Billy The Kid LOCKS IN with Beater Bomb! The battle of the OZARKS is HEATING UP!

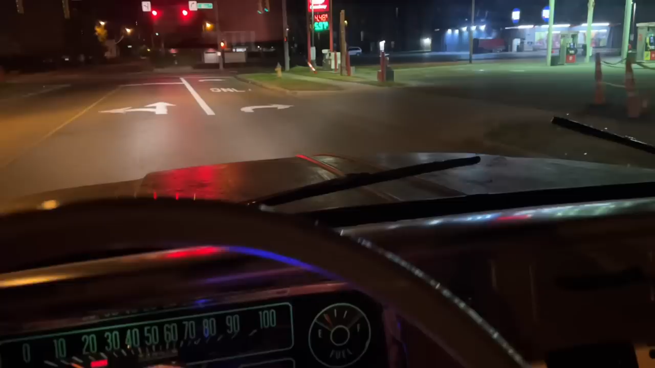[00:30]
So I pulled off down a speedway on the east side of Newark to let her out to go potty and top the truck off